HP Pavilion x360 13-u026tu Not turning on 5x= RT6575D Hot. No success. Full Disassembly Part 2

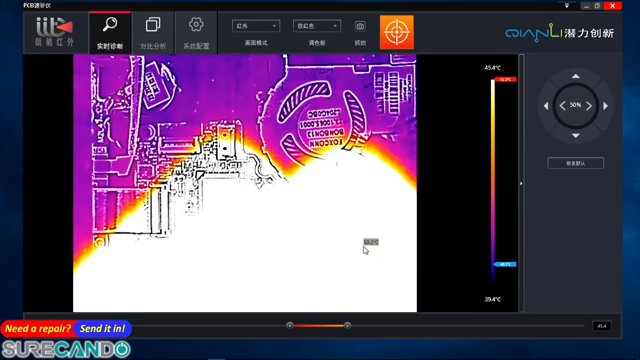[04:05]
On screen: scale top 45.4°C, scale bottom 39.4°C
That to me already says there is a problem. Let's cut the power. Okay, let's focus on that guy. What's happening there? Cut the power. I haven't even turned the unit on.
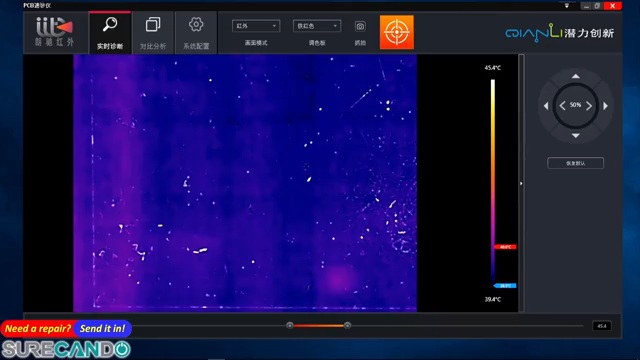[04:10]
On screen: scale top 45.4°C, scale bottom 39.4°C
Immediately we're on to possibly a success. Let's see.
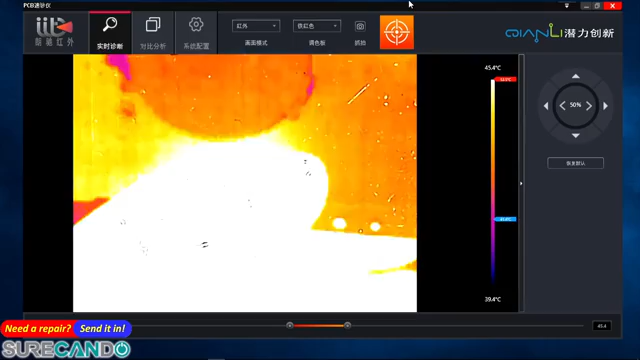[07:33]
Okay, so no power in the system yet. Power is currently off, but that's what's pulling power when we turn on the power. Power on. Here we go. Could be that chip is gone or faulty, we don't know. Let's check around here.
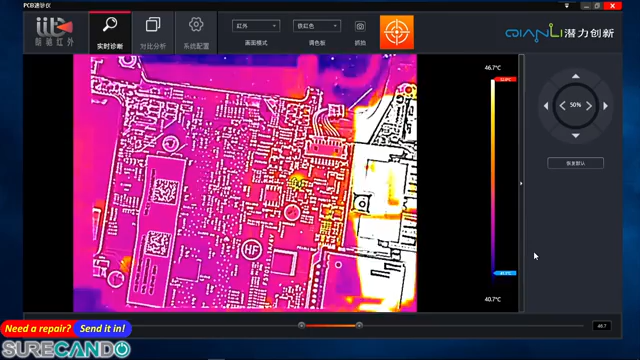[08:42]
Power light is on. It's gone off. Okay. And let's check that chip out again. Power button on. So that's the chip there in question. Seems we have a large heat spot around there. That's the BQ chip. So let's cut this power.
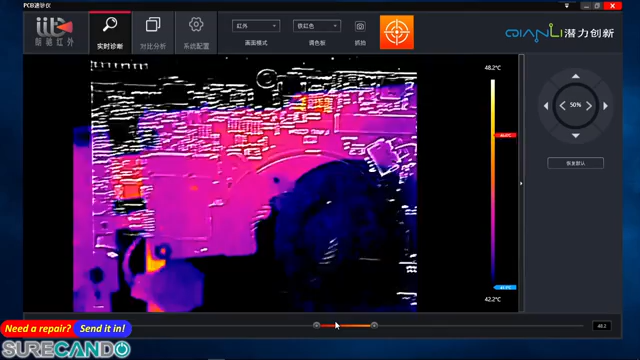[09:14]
Okay. Power cable plugged in. And we have that heat signature from the other side of that chip, which is already getting hot.
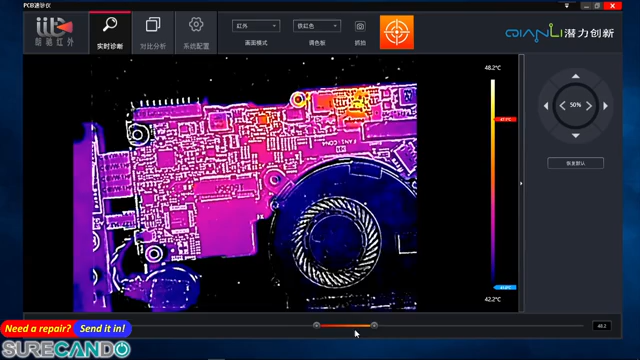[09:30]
And now if I press the power button, the BQ chip should be getting really hot. Okay. I'm going to focus on that LX chip, sorry, 5X chips.
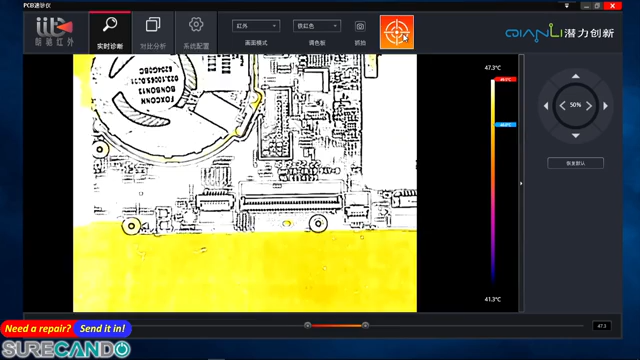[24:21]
On screen: scale top 47.3°C, scale bottom 41.3°C
The power is on. Let's have a look at that chip area again. So it's something on the right side of it. Why?
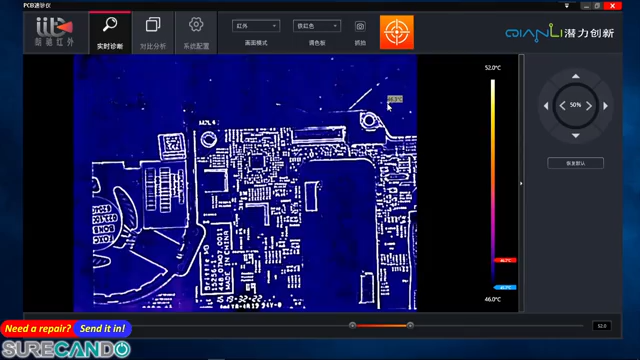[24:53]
On screen: scale top 52.0°C, scale bottom 46.0°C
Why?
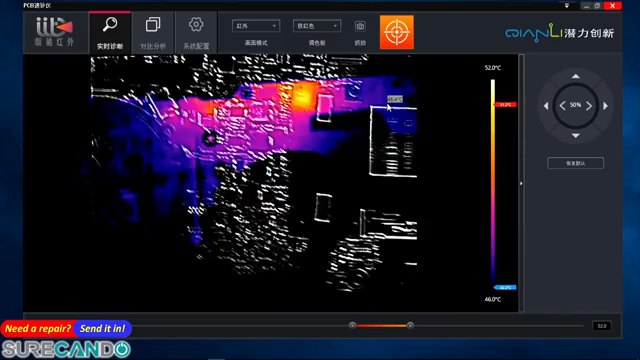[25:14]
On screen: scale top 52.0°C, scale bottom 46.0°C
It's like it's telling me the problem is there, but I don't know where the problem is. Okay. Something there. Is there any short there? I mean, we're running at 51 degrees. Let's check.
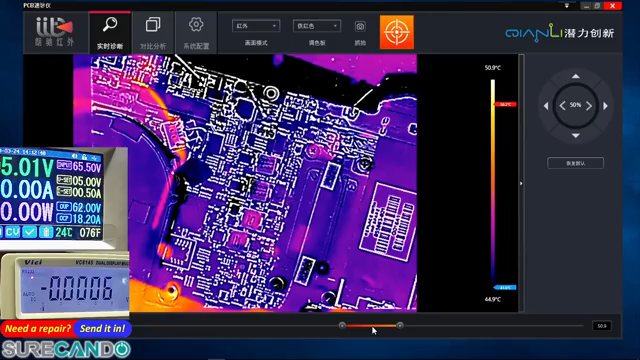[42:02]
Again? I see. Something there. One more time.
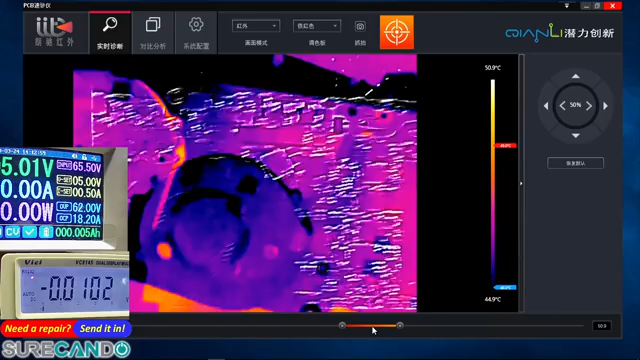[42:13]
On screen: scale top 50.9°C
Looks like a capacitor, eh?
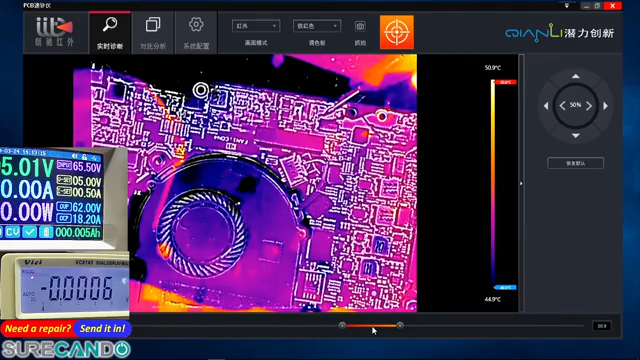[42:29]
On screen: scale top 50.9°C, scale bottom 44.9°C
Nope, it's on the right side.
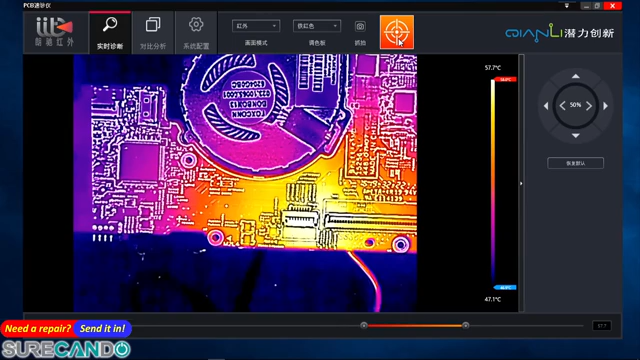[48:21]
On screen: scale top 57.7°C, scale bottom 47.1°C
5 volts. Do your magic. Ready?
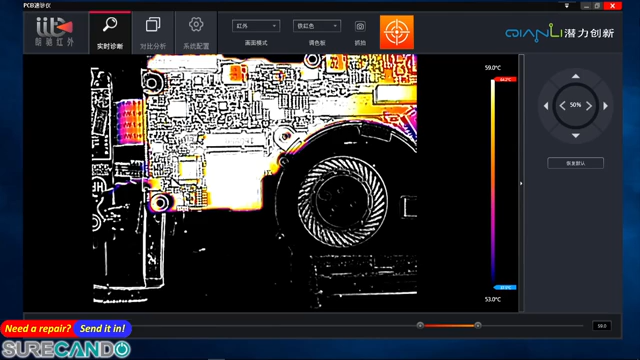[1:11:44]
Okay, why don't we reduce the voltage to 5 volts.